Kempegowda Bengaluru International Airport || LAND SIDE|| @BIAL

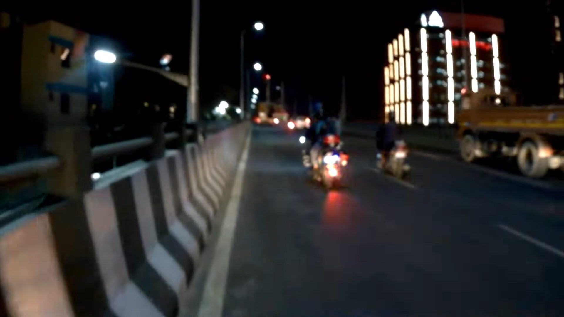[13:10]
ओ आगे देख लो गाइस, वो जो बिल्डिंग दिख रहा है सीधा, पता नहीं कौन सा बिल्डिंग है, इट्स लुकिंग फैब।
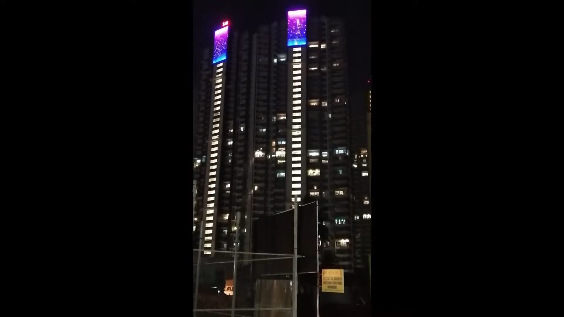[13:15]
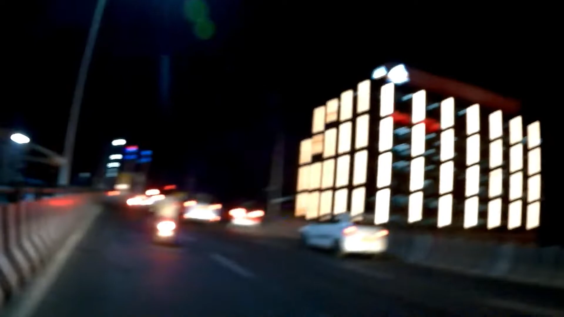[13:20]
रोड कितना बदल चुका है गाइस, मतलब कांट इमेजिन वो क्या है, why these guys are driving like this man, इनके वजह से एक्सीडेंट होता है यार,
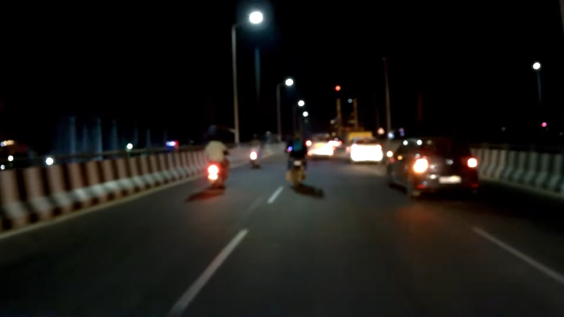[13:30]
संभाल के चला ना भाई, एकदम बगल से जा रहा है इतना तेज, wow।
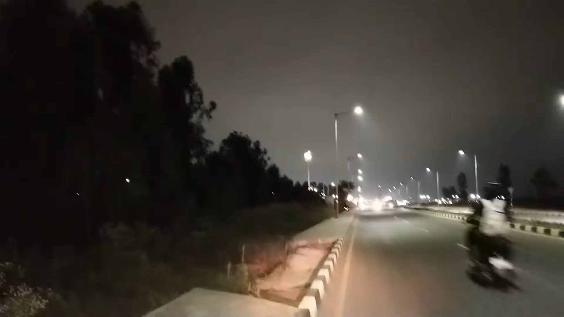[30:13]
एंड ब्लिंक भी कर रहे, देखो काम, केम्पेगौड़ा एयरपोर्ट का कार्गो एरिया है, एंड शेल पेट्रोल पंप है जो कि बंगाल में नहीं है, शेल पेट्रोल पंप, वहीं से डलवा रहा हूँ पेट्रोल।